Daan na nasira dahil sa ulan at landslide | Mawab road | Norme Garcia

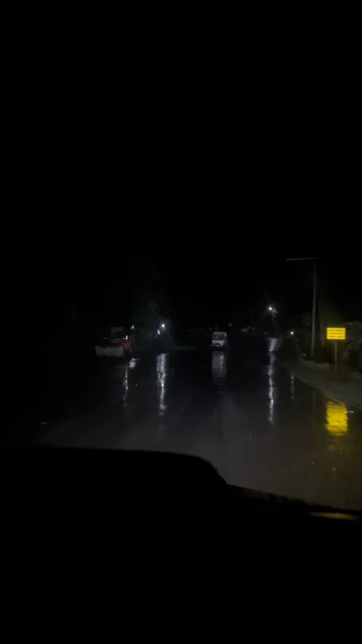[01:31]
Uy! Halos yung daan dito talaga, not possible to noong isang araw. Kasi may landslide dito dahil palabas ng tagong. Kung di landslide, baha. Dito sa Deoro naman, puro landslide dito dito. Halos. Madadaanan. Ito yung nakakatakot dito. Tingnan ko sa gilid.
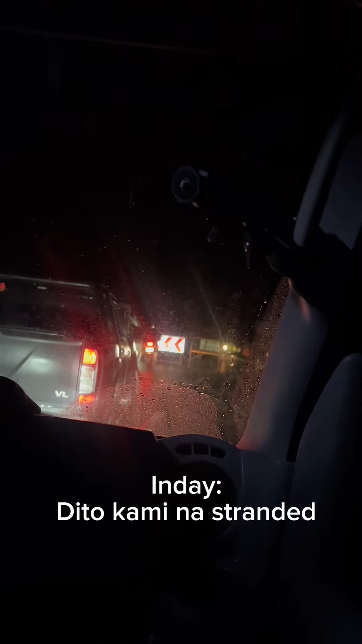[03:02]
Dito lang kami na tanggong banda. After nito, derechya naman na. Maka-uwi na tayo, makatulog na tayo. Maka-pagpahinga na tayo ng mga buti.